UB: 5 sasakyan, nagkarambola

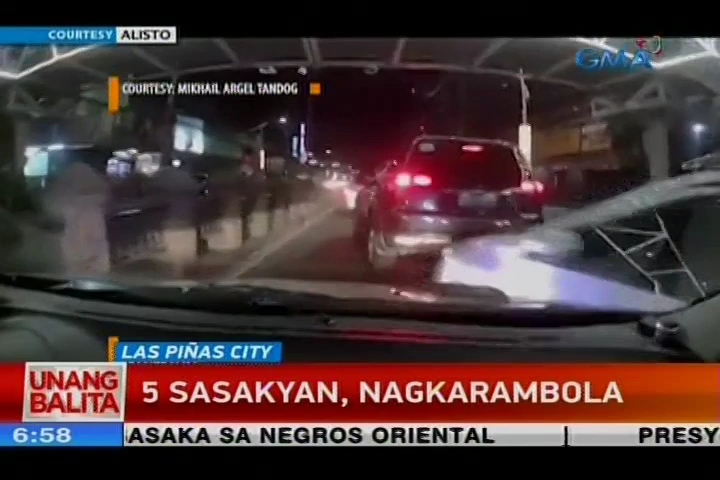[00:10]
Susunpon na ang bus sa gilin nito at aaruhin ang mga sasakyan sa harap.